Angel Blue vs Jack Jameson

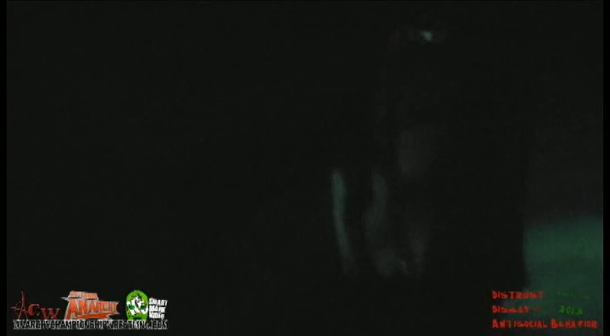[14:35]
And I am absolutely helpless to look on as my illustrious tag team partner. Oh no, they're going to the balcony area.